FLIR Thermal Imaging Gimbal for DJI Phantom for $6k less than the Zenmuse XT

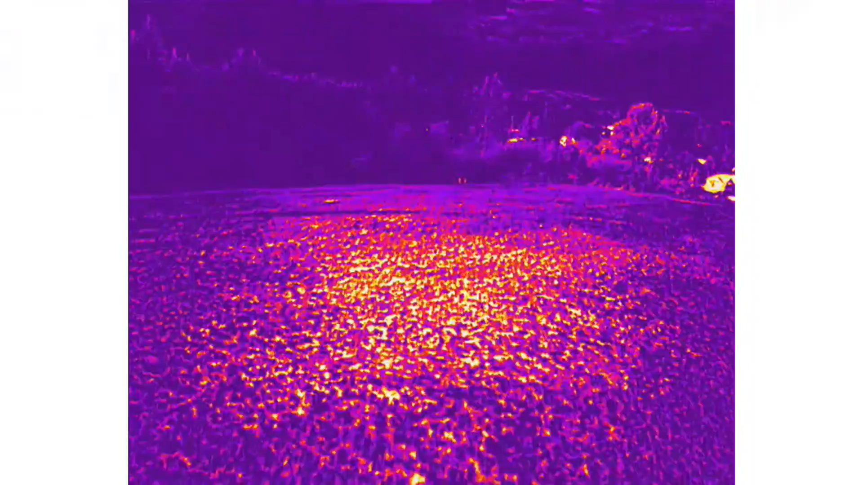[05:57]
And I have to say, seeing it stabilized is a real treat. In the past, we've had to rely on hard-mounted cameras.
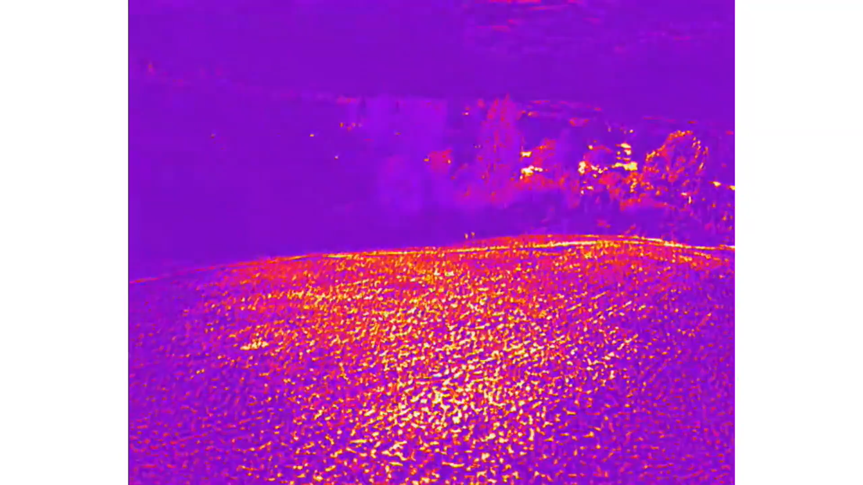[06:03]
And those are great for saying, hey, which side of the building's on fire? You know, looking for a search and rescue subject.
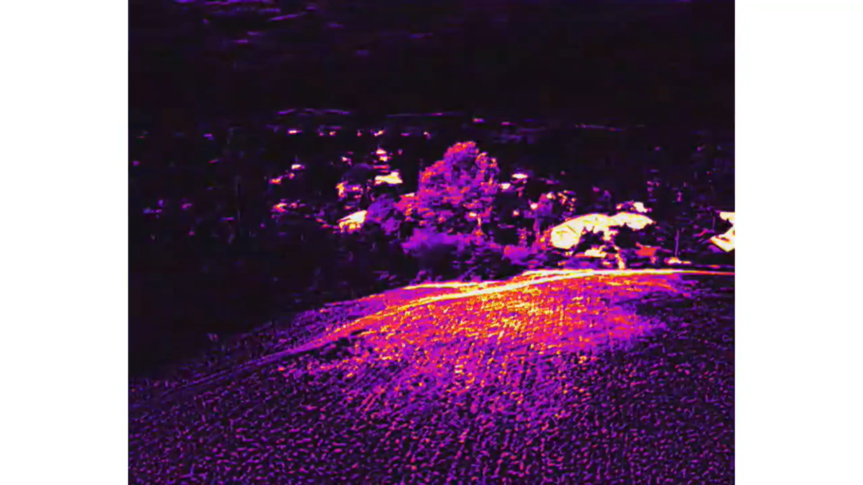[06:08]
But I think if you're going to be doing post-processing, if you're going to be doing analysis after the fact, having this stabilized image is going to make a real difference.